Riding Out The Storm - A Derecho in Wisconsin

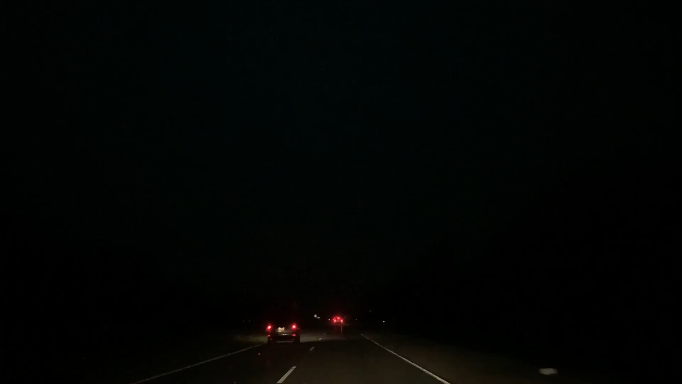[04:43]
well a whole bunch of breaks yeah that's rain that's all rain we can handle okay i said rain we can handle this is sheets of rain and wind
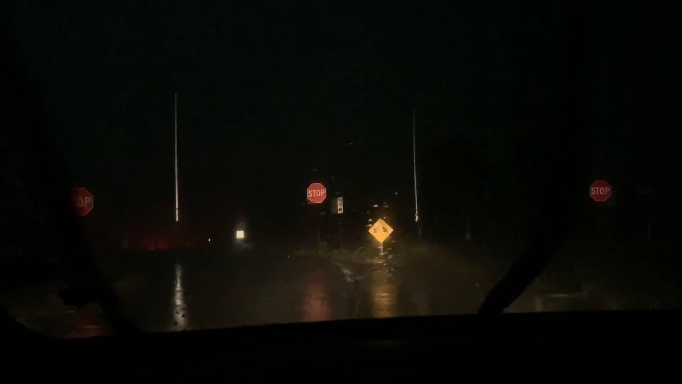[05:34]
this is nuts i can't it's just blowing all over the place i'm getting hit with something debris i'm assuming i don't even know i'm gonna pull off on the side here and put my butt to the wind so at least there's less of me in the wind
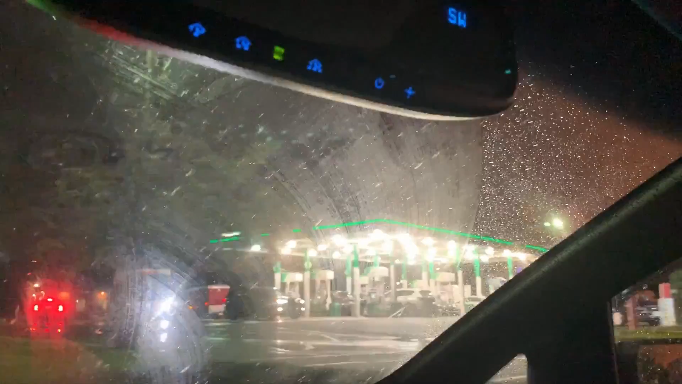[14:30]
shelter under the gas pumps instead of actually filling up i'm gonna try to fill up because